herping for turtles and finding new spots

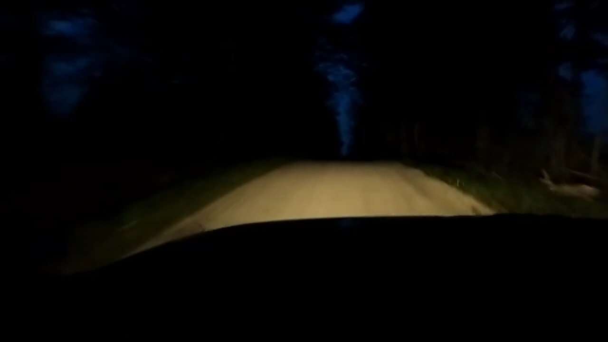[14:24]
gonna fly right in front of me on this road but so far we're not seeing a lot tonight careful here guys slower down it's fresh gravel fresh gravel could be a killer so guys are gonna drive slow and keep our eyes peeled for some amphibians oh guys didn't do a lot of nocturnal